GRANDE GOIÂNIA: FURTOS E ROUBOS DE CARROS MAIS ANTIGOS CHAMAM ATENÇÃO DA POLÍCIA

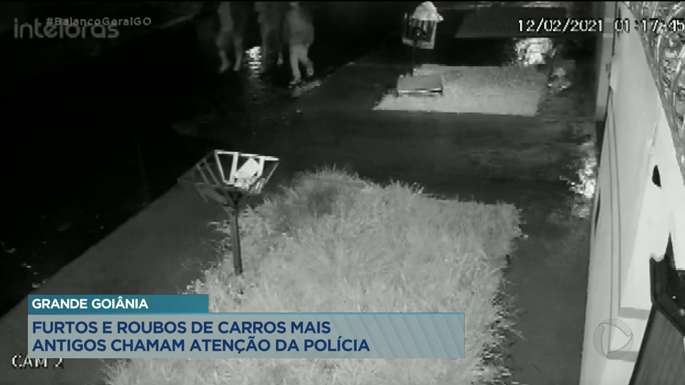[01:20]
Investigando por conta própria, o dono da vidraçaria conseguiu essas imagens de câmeras de segurança da região, que mostram os três suspeitos caminhando na direção da casa da vítima. As imagens registradas a 1h17 da madrugada mostram os três homens com casacos passando em frente a uma casa. Cerca de 10 minutos depois, o carro do dono da vidraçaria foi filmado passando pela rua.
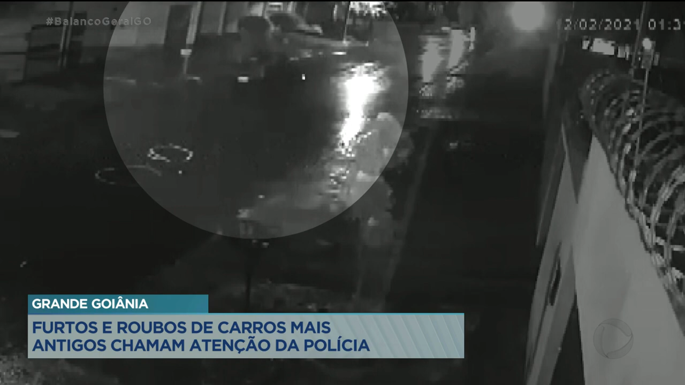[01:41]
Veja que um dos criminosos, provavelmente o que ficou vigiando os comparsas, corre na direção do carro em movimento. O carro ano 93 foi furtado na porta da casa do vidraceiro em Aparecida de Goiânia.